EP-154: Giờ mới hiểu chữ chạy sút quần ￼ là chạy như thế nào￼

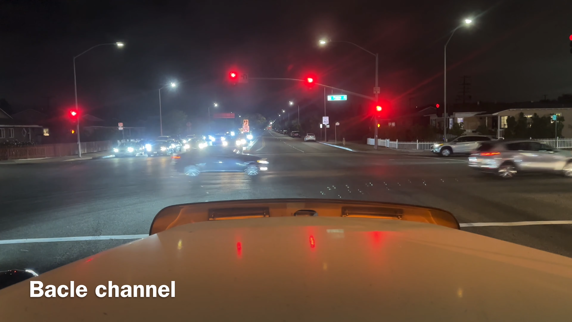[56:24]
Tối cả nhà cũng thấy trên cái đèn đỏ trên nó có cái bảng nó để chốt rau, là cái đường xe tải chạy nó chỉ thẳng là chốt rau, mà giờ bắt quẹo trái mà tới sát bên cái hãng giao hàng không quẹo đâu được đâu. Ở vô đây phải đi mấy cái bảng á, nhiều lúc mình không để ý á, nó phạt lăn xẹt á, $500 đó. Thấy không, cái bảng nó không để chốt rau không thì hẳn nó không để gì chứ.